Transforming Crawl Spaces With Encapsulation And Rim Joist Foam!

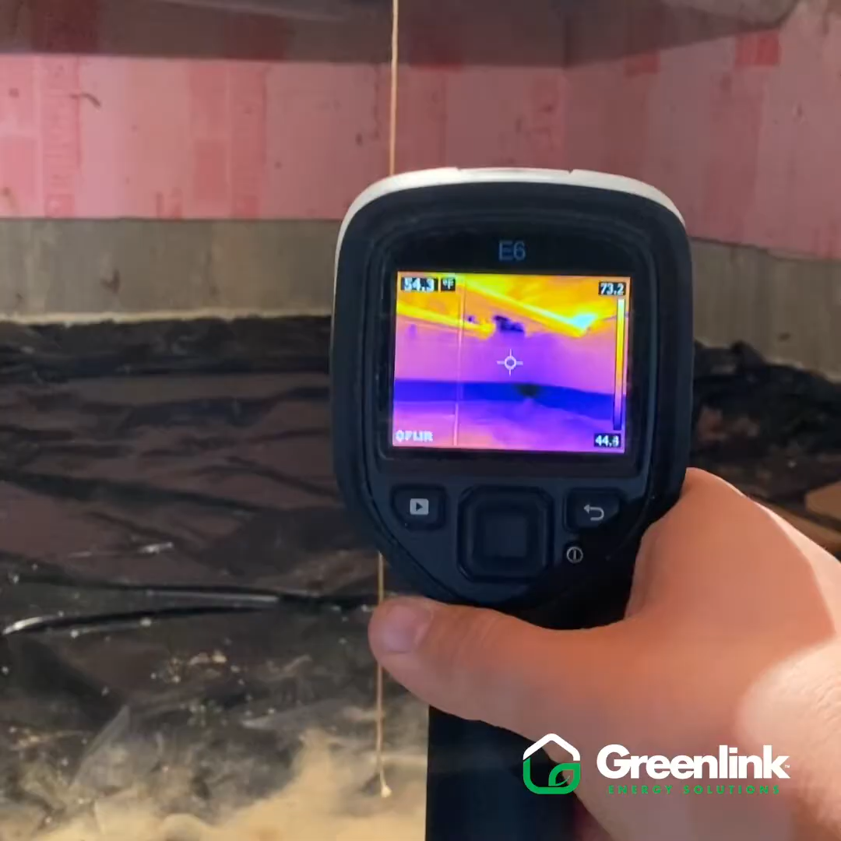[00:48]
We've got some 43 degree spots here we can see
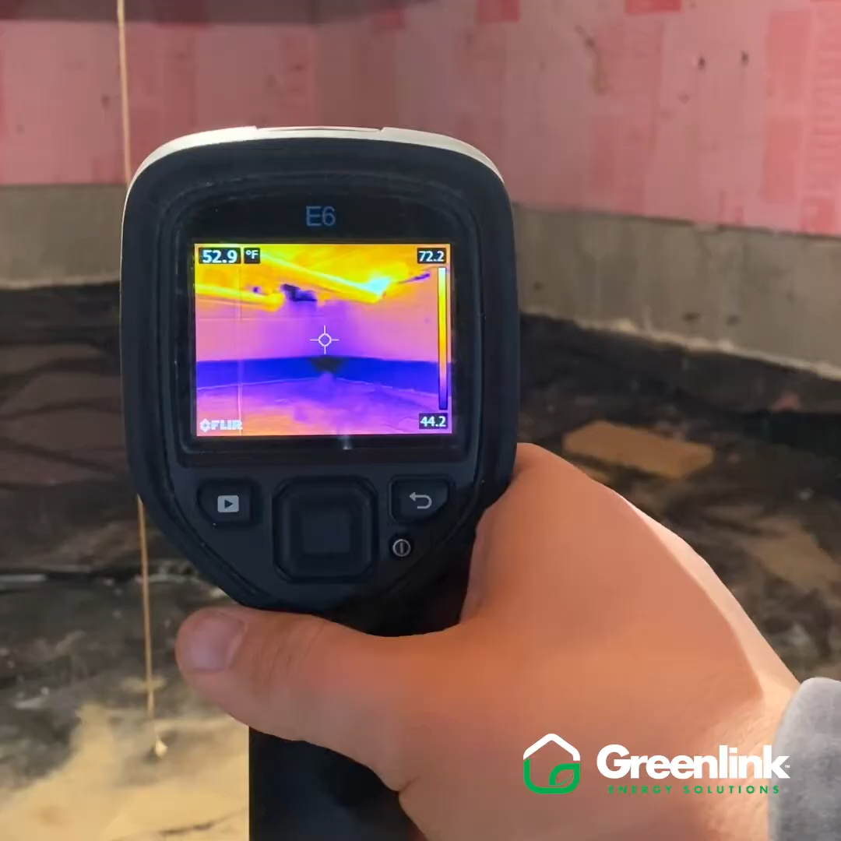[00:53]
On screen: spot 52.9°F
on the bottom right side of my screen and as we look here we can see the supply ducts for the furnace and air conditioner the this time of the year it's the heat that we're
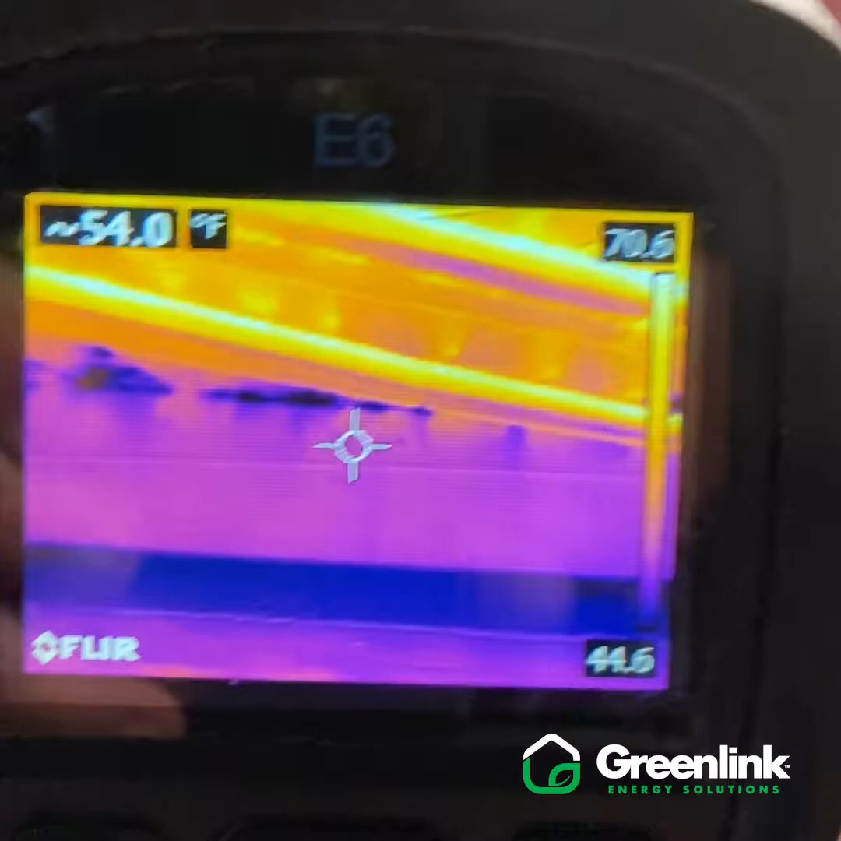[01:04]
On screen: spot 54.0°F
worried about and so these trunks are trying to move heat all the way across the basement here
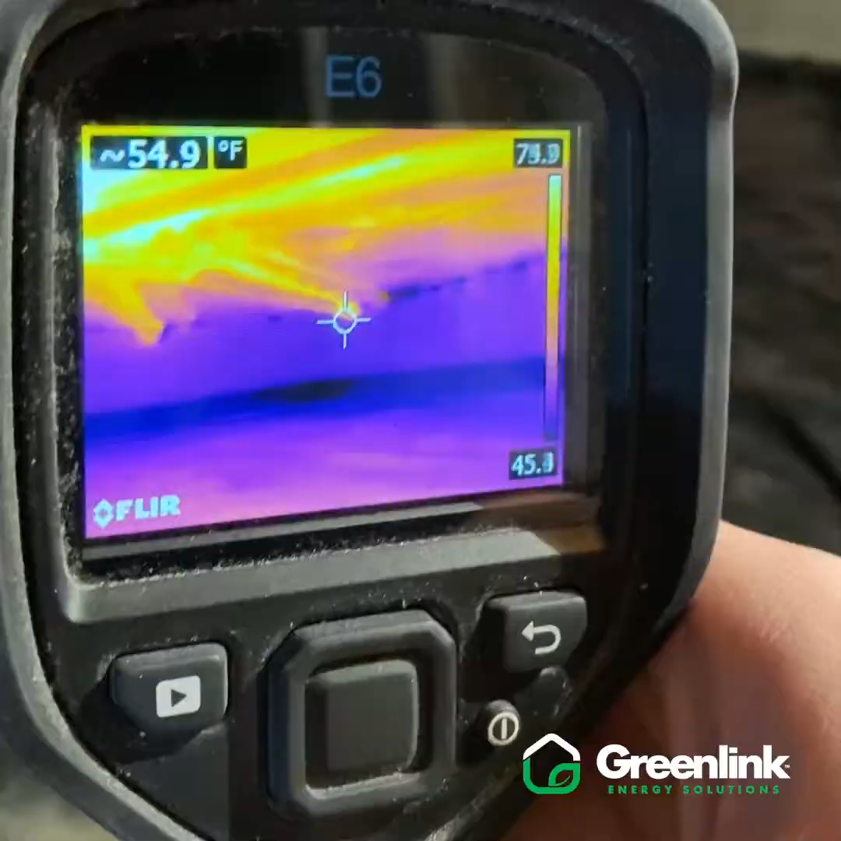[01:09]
On screen: spot 54.9°F
from the furnace on the far side and get it all the way back into this crawl space and up to the floor above us and when we're going through a 40
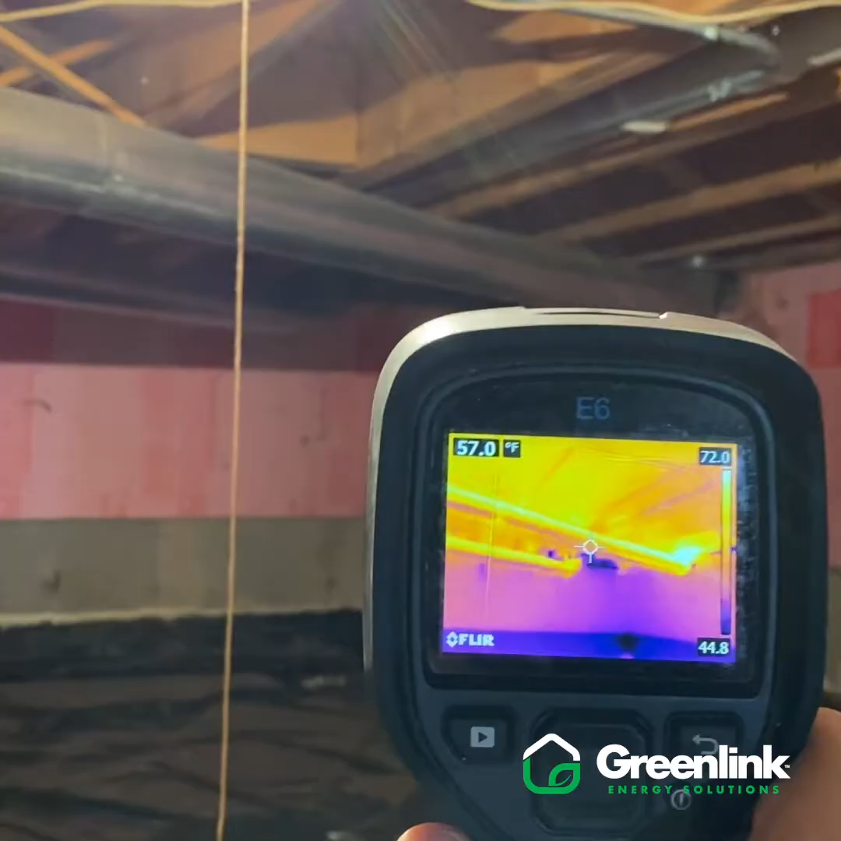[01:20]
On screen: spot 57.0°F
something degree crawl space these trunks just drop temperature significantly and really impacts the temperature and the comfort upstairs so once
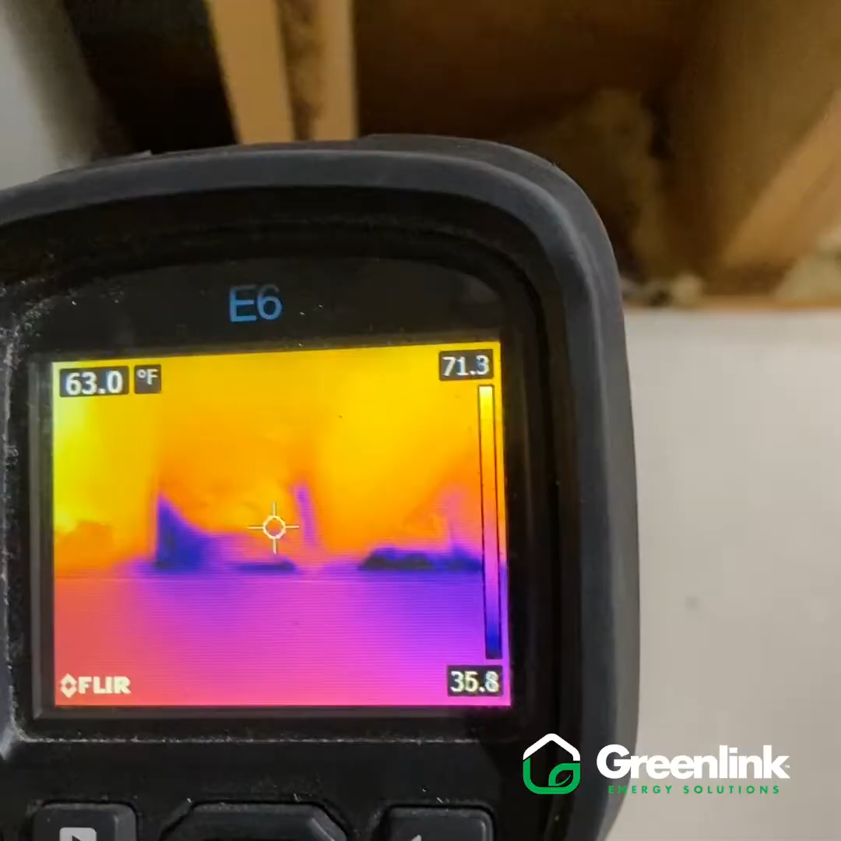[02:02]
On screen: spot 63.0°F
33 degrees going through these cavities and so there's a good chance as we clean this out remove all the insulation and sanitize this area we're probably gonna find some daylight maybe some openings to the
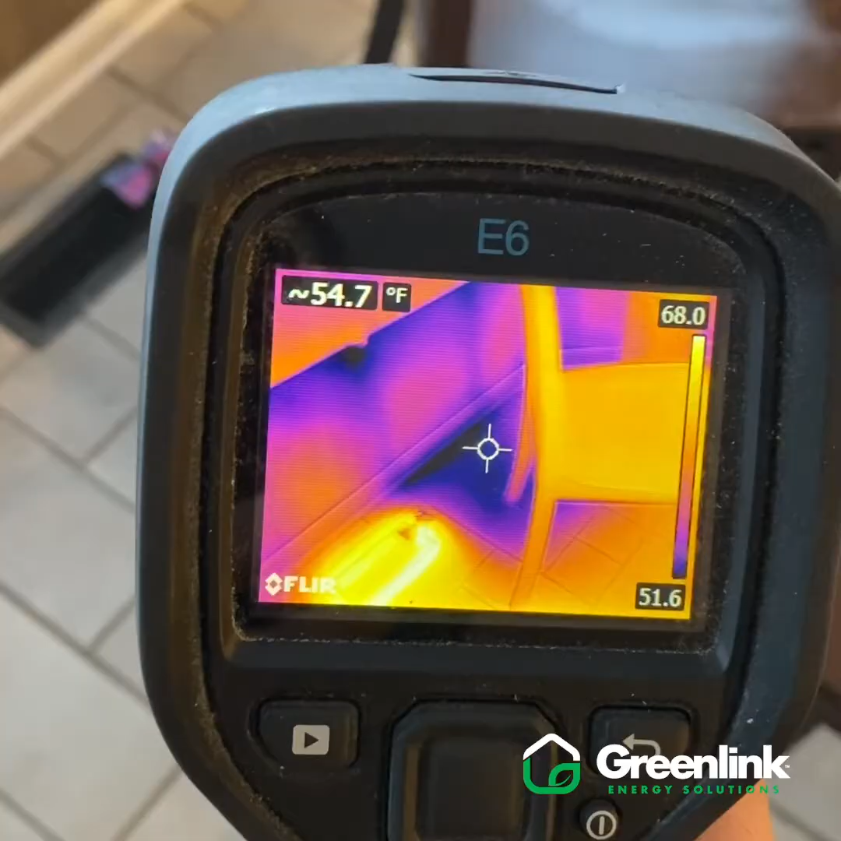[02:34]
On screen: spot 54.7°F
there's some dark purple spots and we can really see a pretty distinct line of where this hangs past
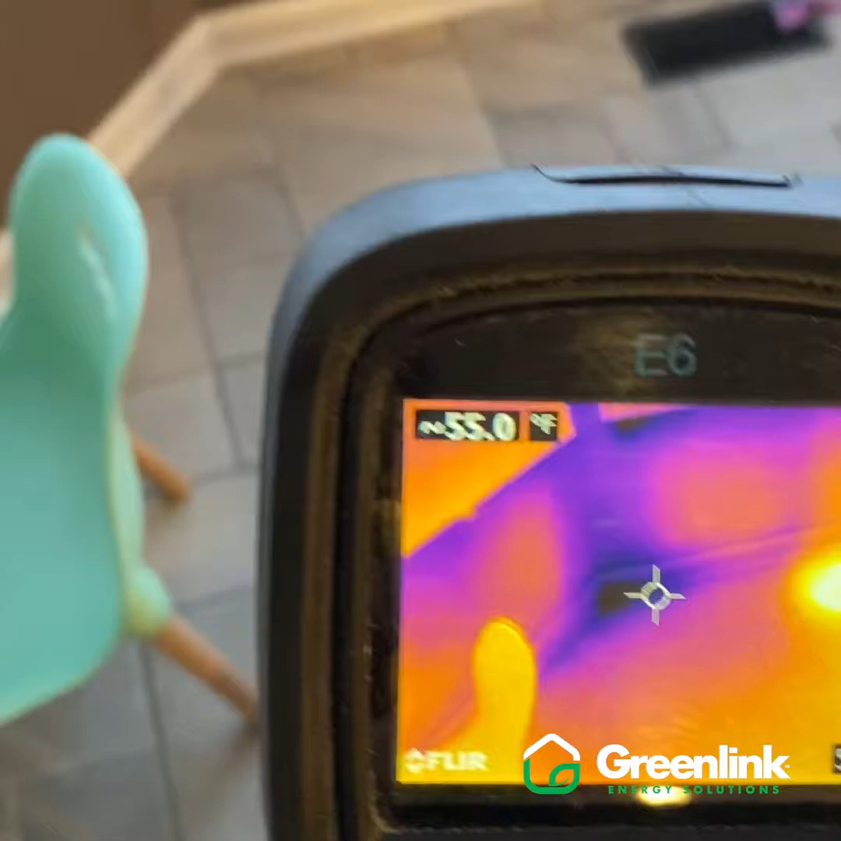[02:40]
On screen: spot 55.0°F
the foundation allowing that cold air to kind of work through that floor system there and so when we lay down some tin metal seal up the bottom of that